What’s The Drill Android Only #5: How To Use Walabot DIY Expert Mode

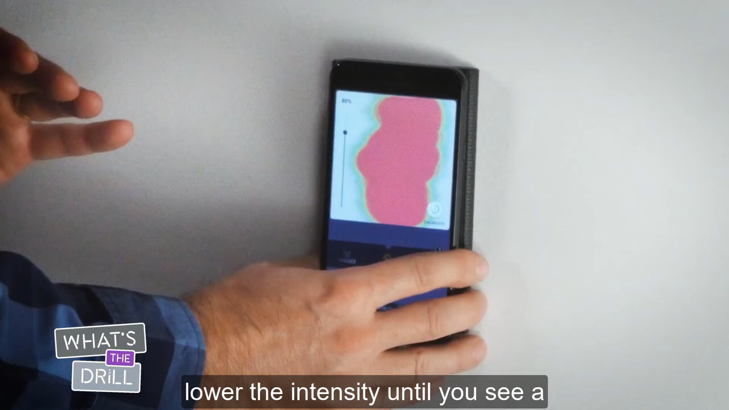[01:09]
If you're seeing all red, lower the intensity until you see a defined vertical or horizontal shape. By the way, this also applies when identifying curving pipes or wires.
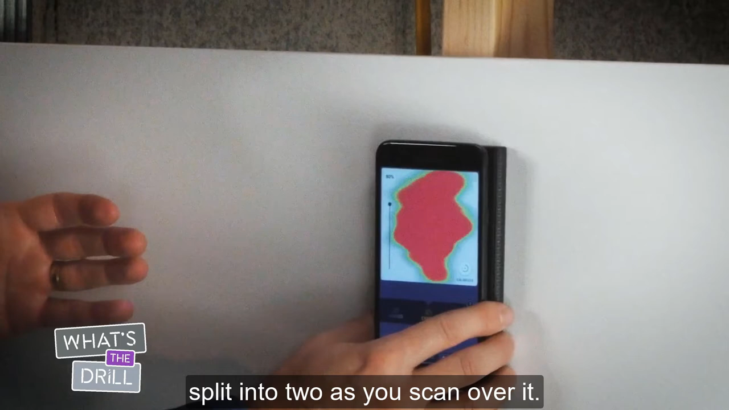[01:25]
If this happens, you may have multiple objects close together behind the wall.